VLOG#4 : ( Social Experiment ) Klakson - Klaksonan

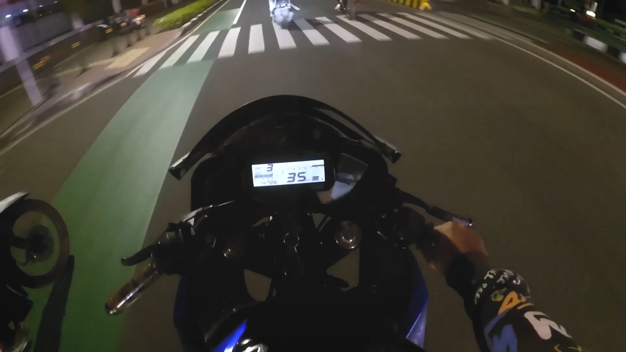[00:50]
Kalau misalkan saling ketemuan, ntar klakson-klaksonan.
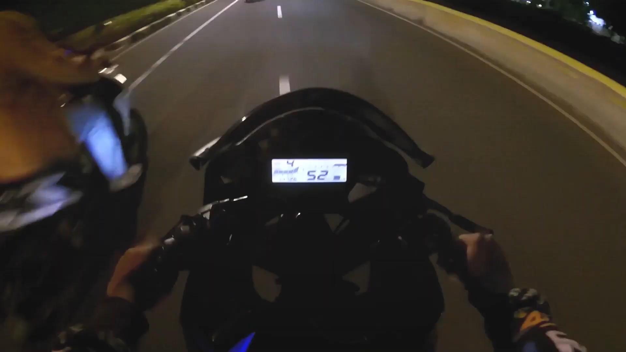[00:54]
Nah, gue pengen tahu nih berapa banyak orang yang jawab klaksonan gue. Wah, ramai juga ya yang naik red malam ini. Karena ya hari Sabtu juga pada banyak yang malmingan.
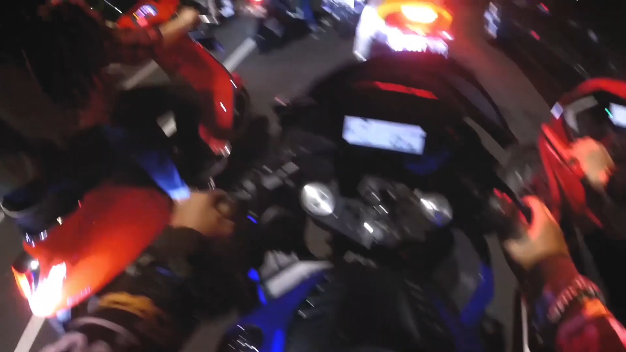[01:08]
Al.
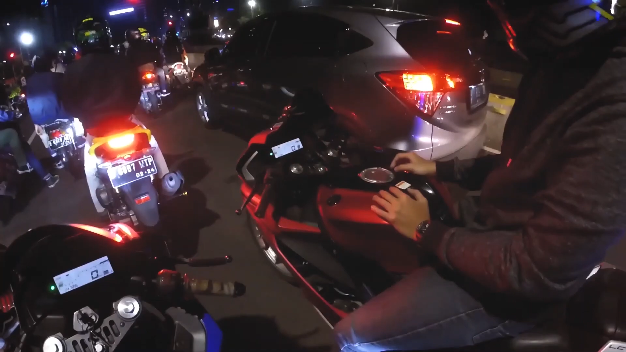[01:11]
Vespa. Hah? Vespa. Ada ceweknya, Al. Ini kita mana nih? Iya. Kita mana? Hah? Kita mana? Enggak ada boncengannya.
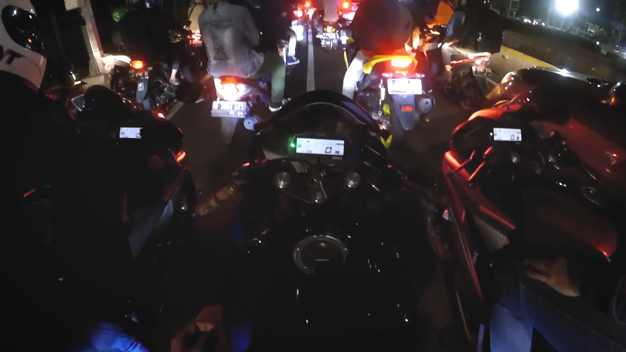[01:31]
Samaan. Jadi tadi ini ada rider R15 sudah nyapa duluan. Coba nih kita sapa yang aerok biru. Oh, ini dia kagak nyapa nih. Kita coba cari yang lain. Lumayan rame ya malam minggu ini. Eh, Bang. Yuk.
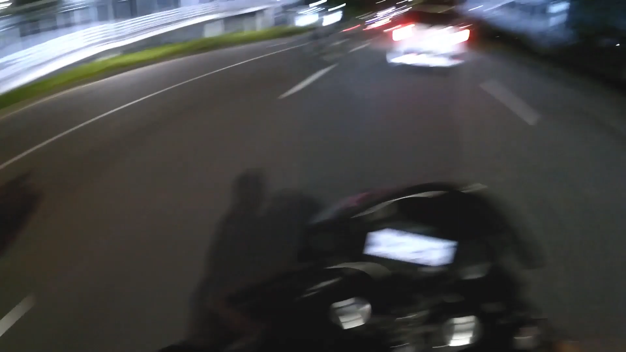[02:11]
Oke. Dibales ternyata, guys. Oh, itu teman gue.
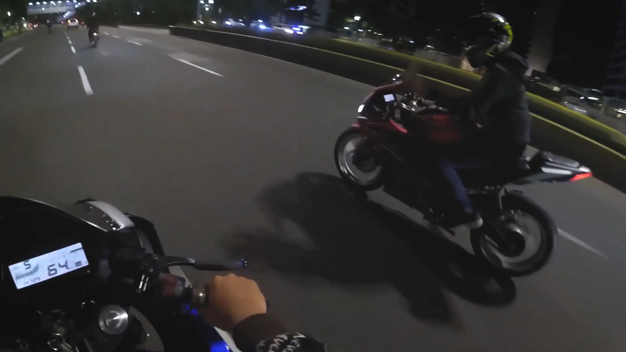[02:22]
Ayo. Nah, ini coba kita sapa nih yang user fiction. Dibalas. Cuman dia sadar telatnya. Gak dibalas.
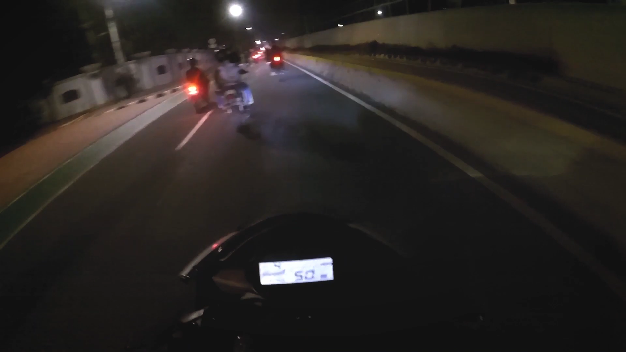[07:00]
Ada orang ngevideoin, numpang masuk kan? Lewat Antasari aja, Bram. Antasari. Tadi dada-dada ke siapa?
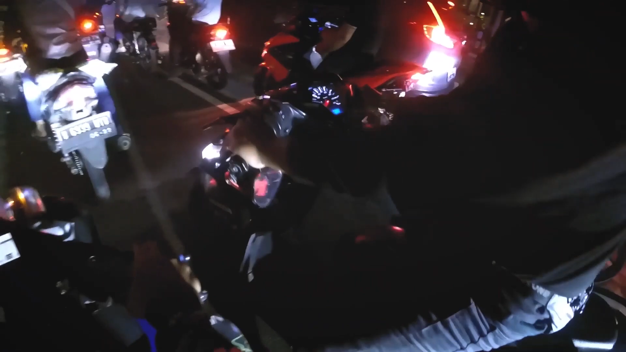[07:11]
Hah? Bilang dada-dada ini. Tadi ada yang ngevideoin. Hah? Tadi yang boncengan ngevideoin. Iya, ngevideoin lo kan? Iya. Terus gini. Siapa ngomong? Antasari, Antasari.
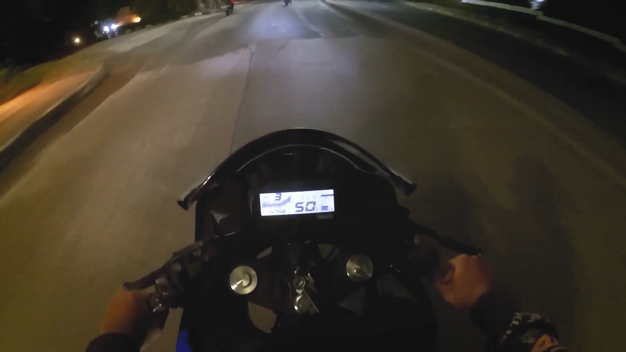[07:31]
Allah bar. Ya Allah, lubangnya mantap.
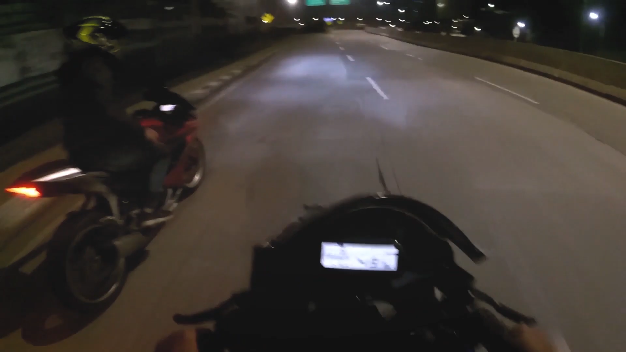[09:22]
Oh ya Allah, lobang-lobang kenikmatan. Wah, ini Vario nyapa dulu nih. Bagus nih, mantap, keren. Ya mungkin begitu aja sosial eksperimen dari gua. Masih banyak ternyata rider-rider yang humble gitu, nggak kecot atau gimana, sombong, masih banyak.